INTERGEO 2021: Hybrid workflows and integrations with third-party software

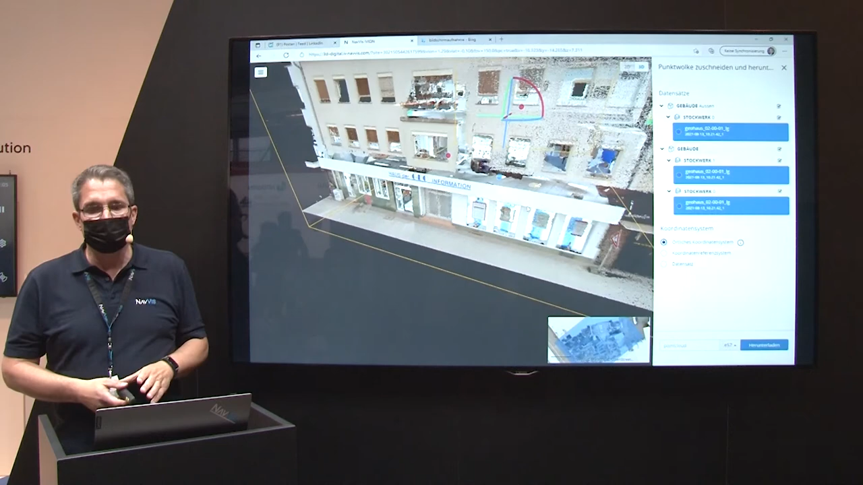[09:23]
Innerhalb weniger Minuten haben wir hier das Büro über zwei Etagen gescannt. Wir sind auch noch durch den Innenhof, über die Straße, über den Platz gelaufen. Und ich habe das hier einfach so aufbereitet, damit Sie den Grundriss des Erdgeschosses mal sehen.
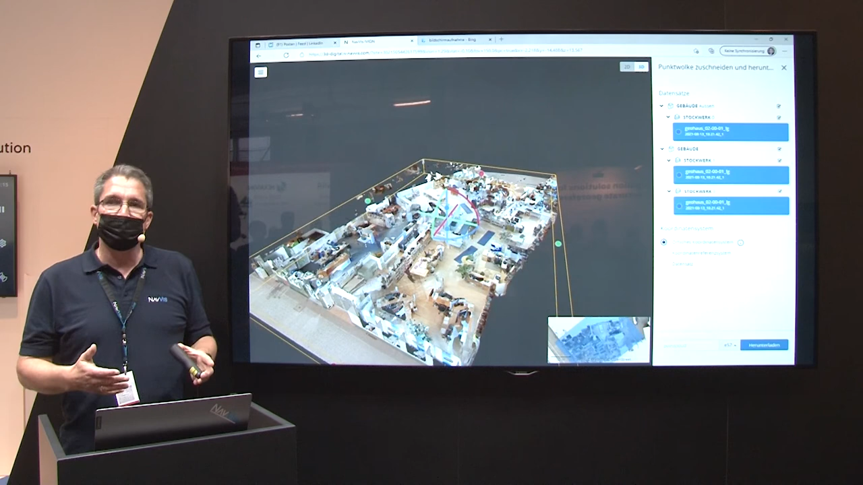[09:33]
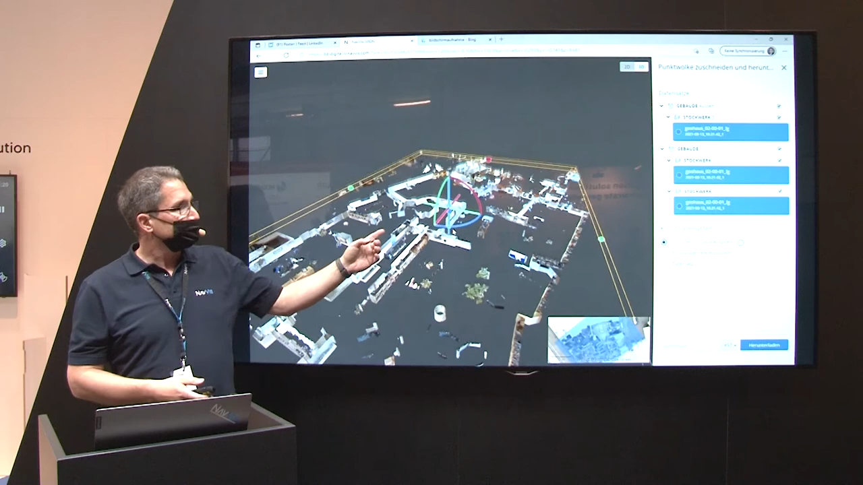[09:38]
Das heißt, wir haben hier in der Mitte ein sehr schönes geschwungenes Treppenhaus. Das erkennen wir dann gleich wieder.
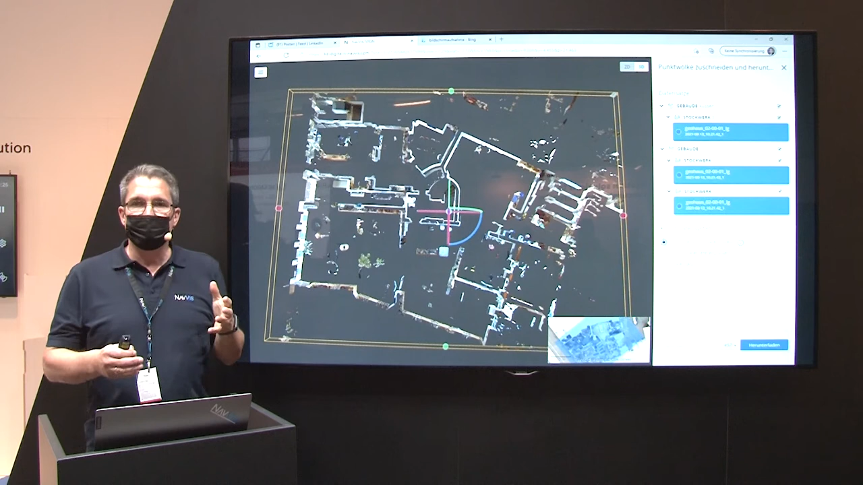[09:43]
Sie können also hier jetzt auch auswählen, welche Bereiche Sie exportieren wollen.
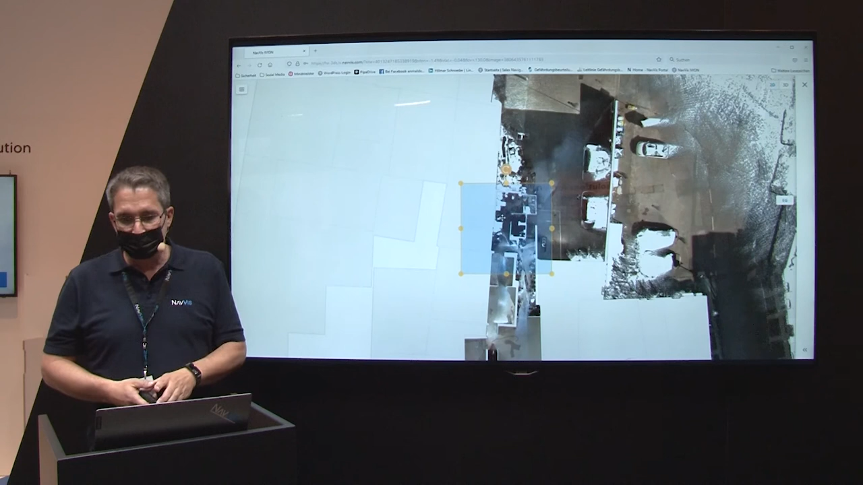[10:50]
Wir sind wieder in der iVian-Plattform. Der Kunde definiert hier wieder über einen Zaun den Bereich, den er jetzt exportieren möchte,
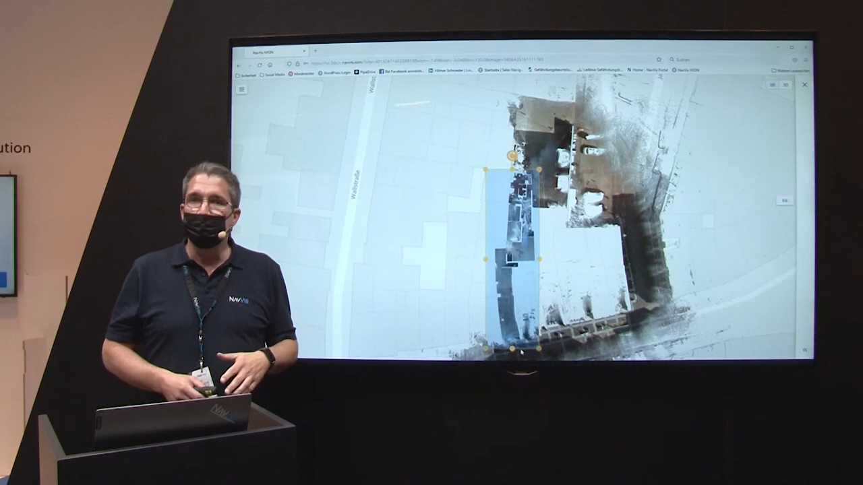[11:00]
um diesen anschließend in seine Anwendung Cycling und Cloudworks zu integrieren.
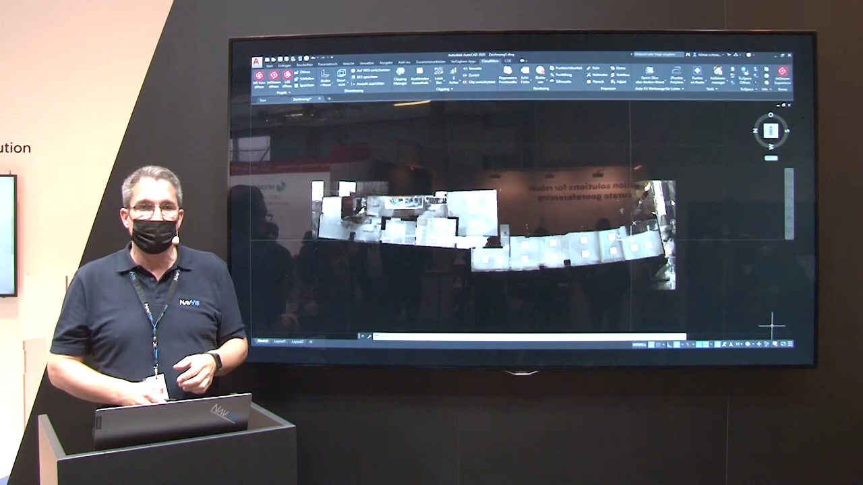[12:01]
Wir navigieren mal ein bisschen, schauen isometrisch auf die Punktwolke drauf oder von der Seite, um jetzt den Horizontalschnitt durch die Punktwolke zu legen.
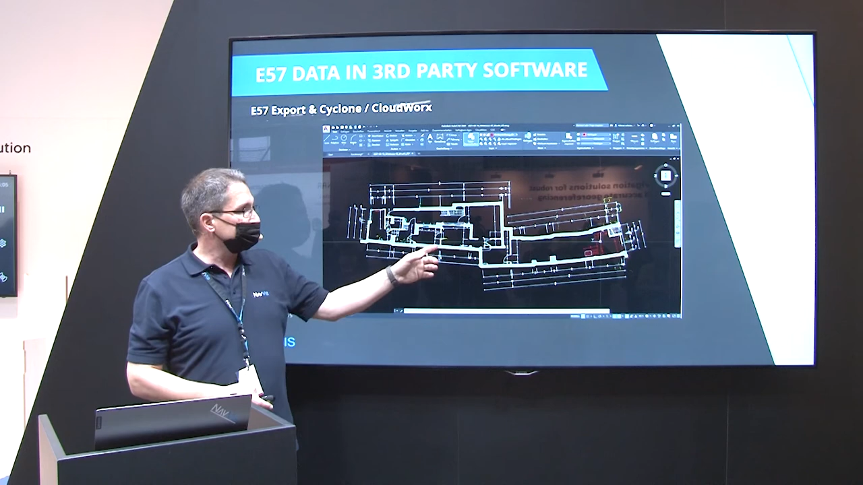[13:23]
sind alle Wände gezeichnet, die Bemaßung entsprechend gemacht. Gucken wir mal detaillierter rein.